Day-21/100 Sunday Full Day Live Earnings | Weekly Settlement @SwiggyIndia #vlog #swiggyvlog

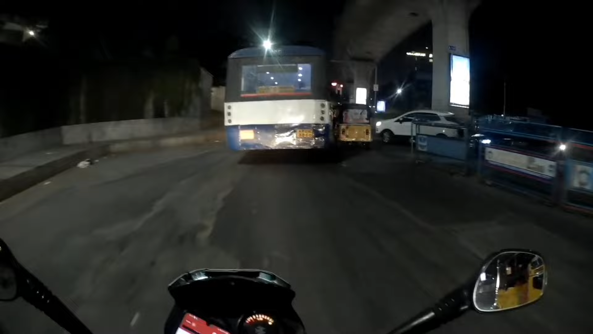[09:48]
तो भाई हल्लो हल्लो ऑर्डर करते करते रात के बज रहे हैं 9:15 और अभी अपन है इधर ही पंजाब गुप्ता की रोड पर ही अपने को किरा रहा।
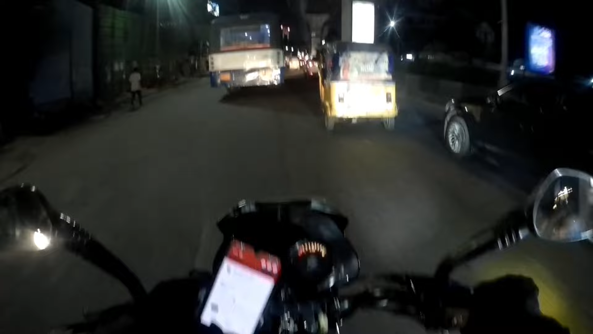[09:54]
संडे का दिन है मगर ऐसा दिख नहीं रहा कि संडे का दिन है, क्यों बोले तो बैक टू बैक ऑर्डर नहीं है,
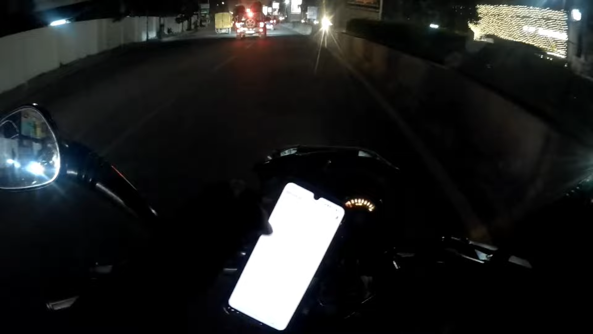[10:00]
आप लोगों के सामने ही है, देखो रुला दे रहा, 7 ऑर्डर बाकी है। अब 11 बजे से पहले तो मुश्किल है होना, ऐसा दिख रहा कि 12 बजे तक भी नहीं होते वो 7 ऑर्डर, क्यों बोले तो आधे घंटे को एक ऑर्डर दे रहा,